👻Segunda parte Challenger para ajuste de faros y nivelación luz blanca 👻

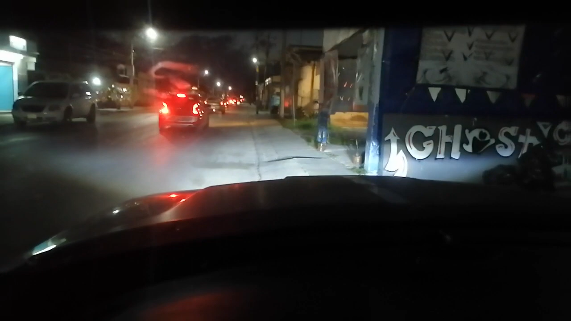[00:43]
Esa es la iluminación. A pesar de que trae faros de lupa, las luces LED se vuelven muy bien aquí. Bajas, altas. Obviamente conocemos que el carro tuvo algún problema en los faros. Pero no es impedimento para que trabaje nuestras luces. Vamos para afuera.